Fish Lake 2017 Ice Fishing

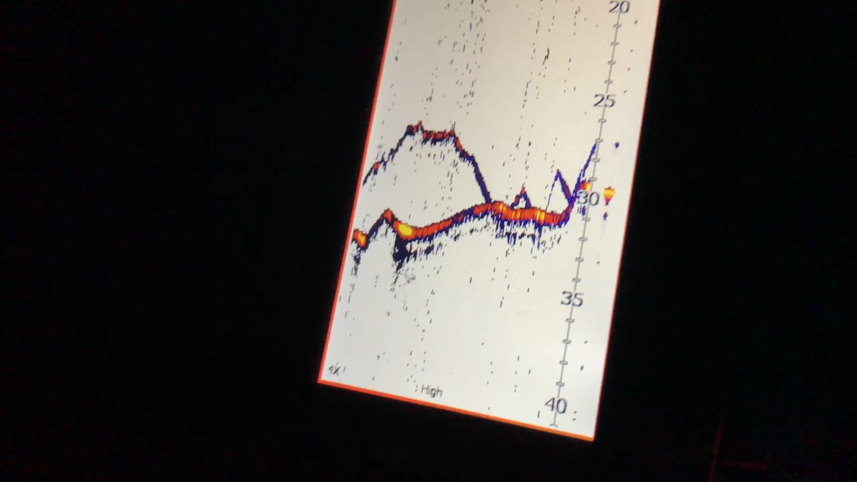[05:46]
Thinking about it, he keeps. Oh, I missed him. Crap. He'll come back. I don't know, he might not come back.
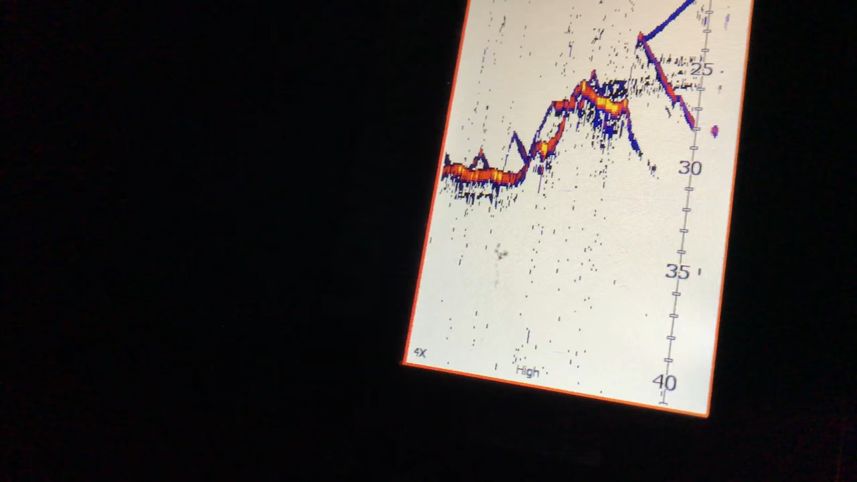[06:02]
That was in his mouth.
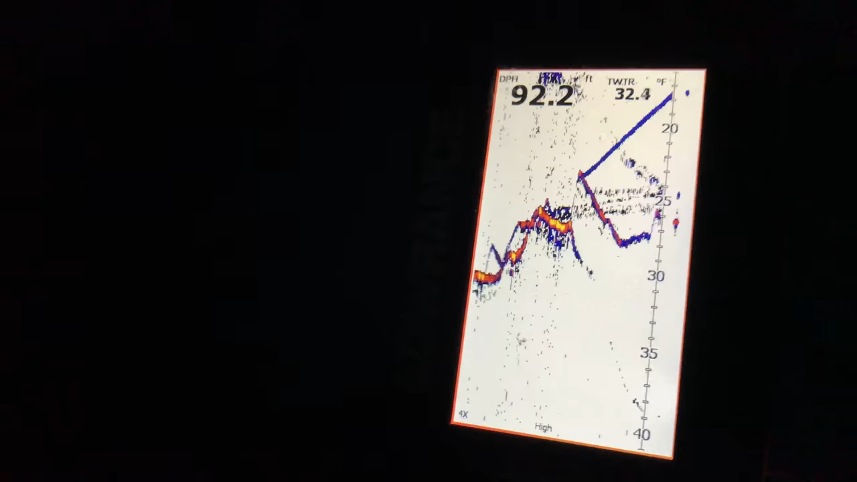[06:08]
On screen: depth 92.2 ft, water 32.4°F
Yeah? Yep. Dude, that was awesome. What do you think he is, a Laker?